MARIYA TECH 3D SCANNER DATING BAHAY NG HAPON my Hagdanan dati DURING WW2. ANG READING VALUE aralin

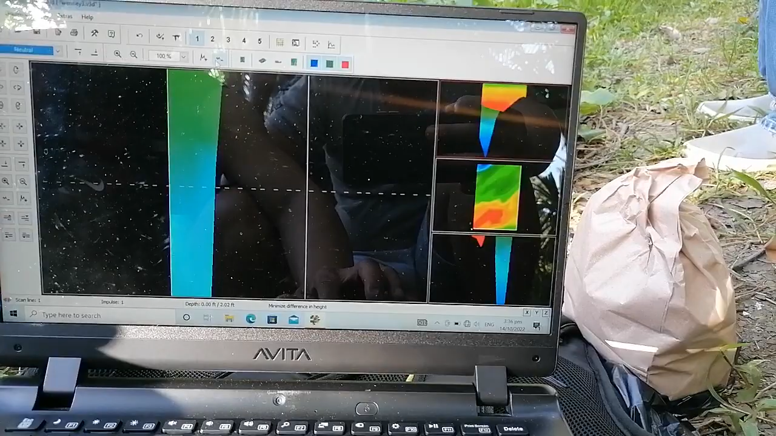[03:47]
Balik yan, tubig pan. Init para ba? Dini man ang basurahan dati.